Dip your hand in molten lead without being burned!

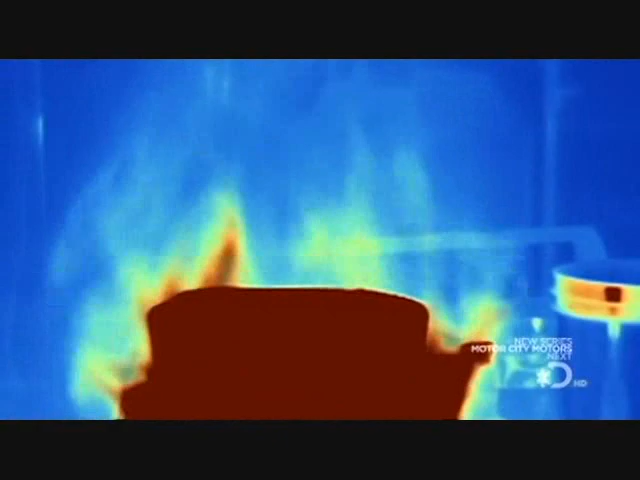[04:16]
trepidation remember the lead is at around 450 degrees Celsius which